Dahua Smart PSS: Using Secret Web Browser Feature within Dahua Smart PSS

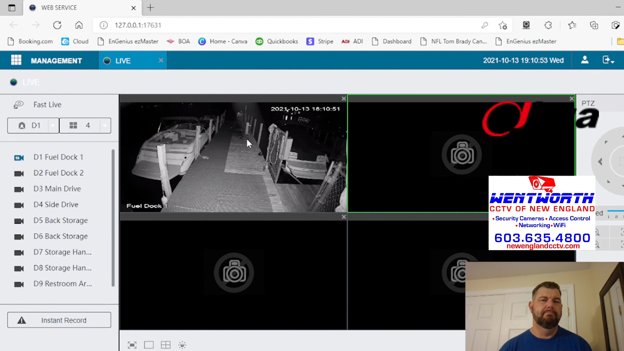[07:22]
And there it is. OK. Pretty good night vision. Nice out there in the light. All right. That's the video. Again, please subscribe to the channel if you haven't done so already. And give us some likes if the content was useful. Again, I really like this Dower product. I'm impressed with the quality. I'm impressed with the end user functionality with the different browsers and without plugins. And I really think this tool is awesome. Owning a business, this is going to save me a lot of time.